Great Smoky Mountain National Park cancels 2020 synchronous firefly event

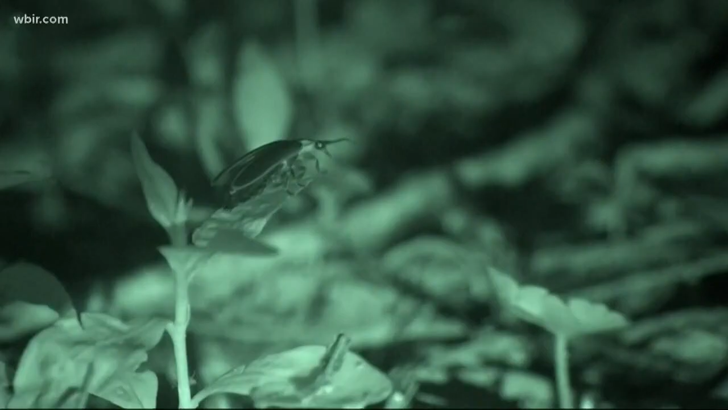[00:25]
You can call them lightning bugs or fireflies. But the event to see the synchronous species in the Smokies? Well, you can call it off.